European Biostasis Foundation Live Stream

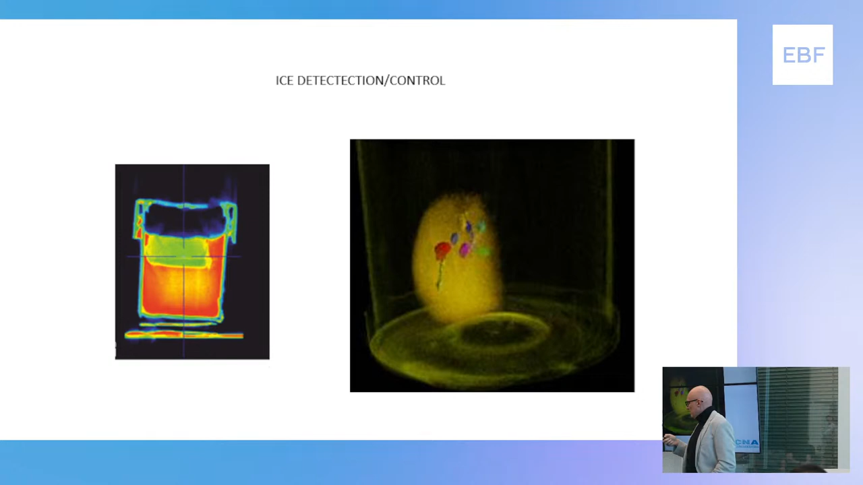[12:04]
Or this is a kidney that has been vitrified and in which we injected H droplet of water that finally it becomes ice. So we can detect easily ice inside vitrified kidneys. So this technology is being applied quite often.